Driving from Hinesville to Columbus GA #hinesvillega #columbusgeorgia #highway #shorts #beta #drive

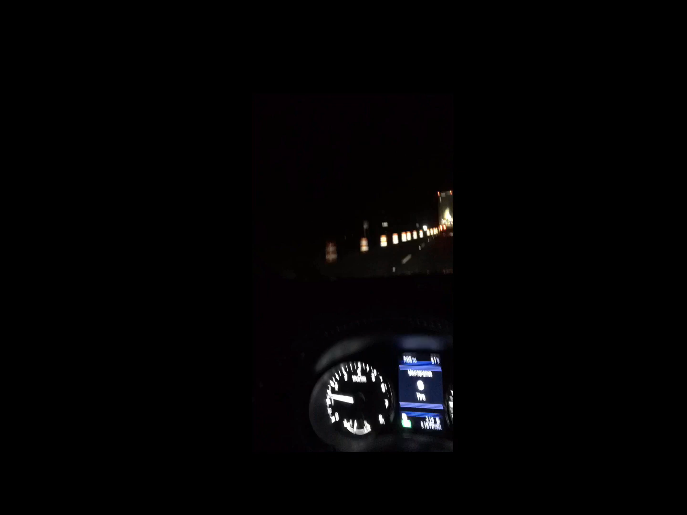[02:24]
Finally, getting through this stupid ass traffic. Finally.
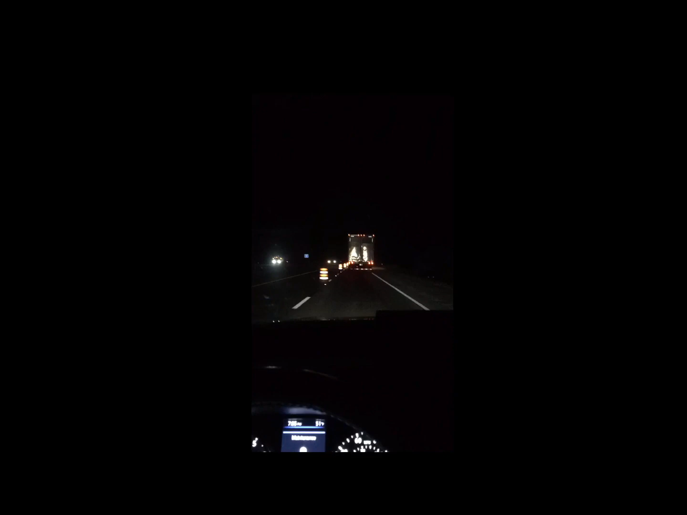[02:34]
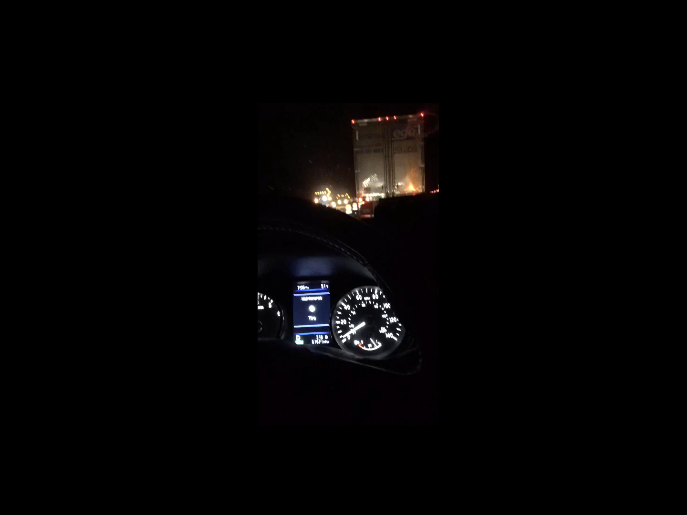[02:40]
Now we see the reason why everybody got to get off. Finally moving on these back roads though. Detour, traffic, so. Yep. At least we moving.
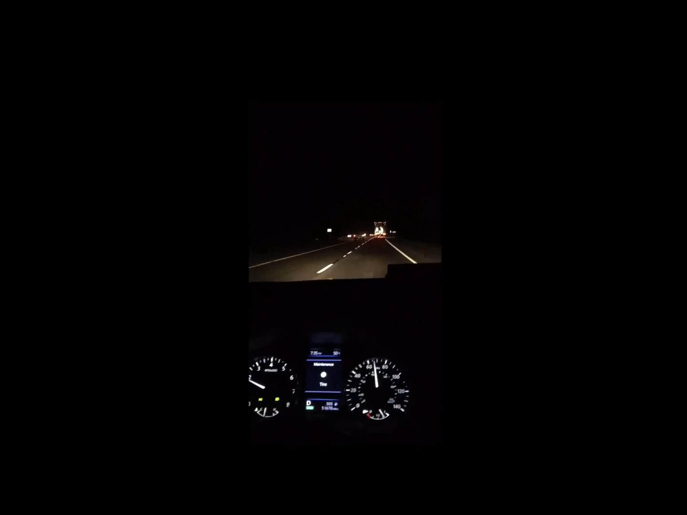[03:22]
Yep, about an hour. Well, I don't know what they doing on I-16, but all this damn construction, like, look at this. Fixing, golly, bro. Just fixing shit all the damn time. Fuck. In the Mac town. Yep.
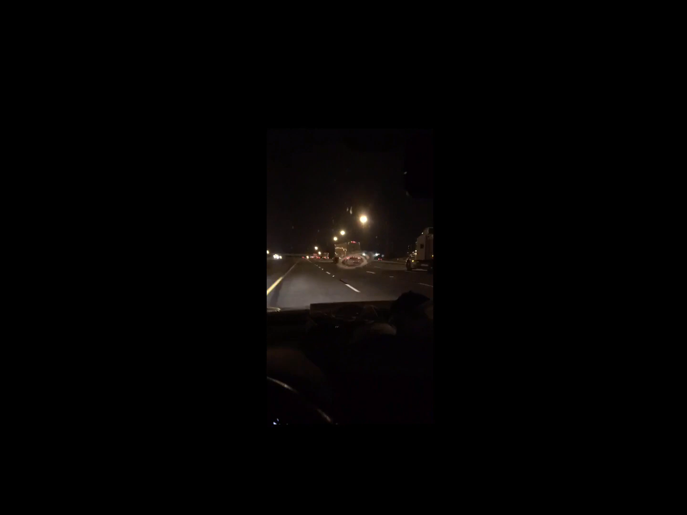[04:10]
Uh, 75 South. Lanes and trucks.